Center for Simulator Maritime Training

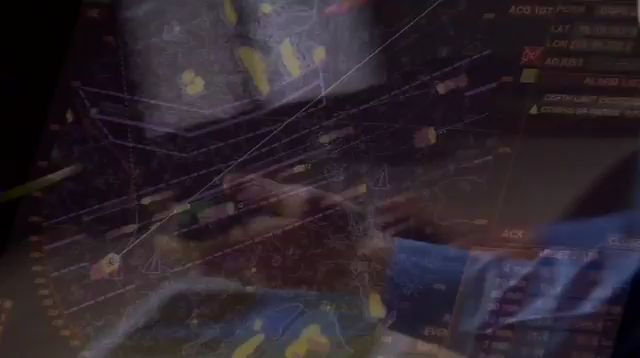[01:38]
and communication devices found on modern cruise ships.
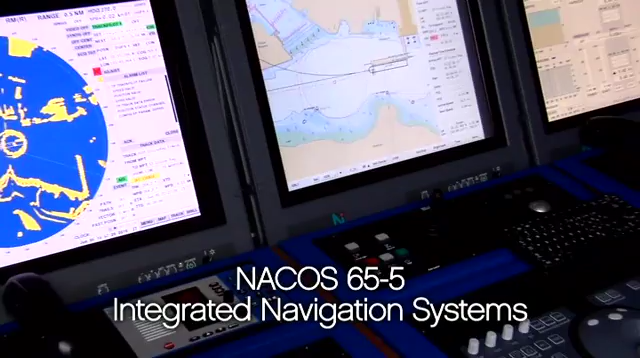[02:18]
or INS, as well as a fully integrated emergency management system.
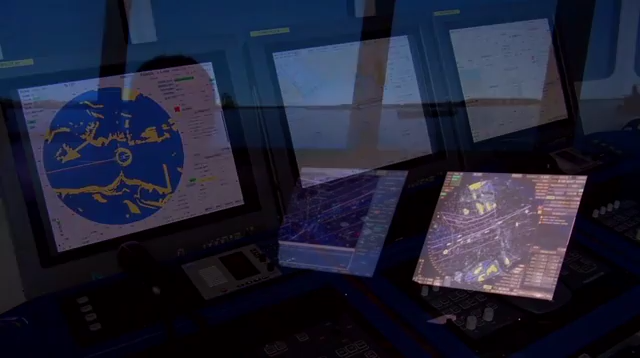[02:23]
At C-Smart, it's imperative for us to offer participants the latest simulation and training equipment available,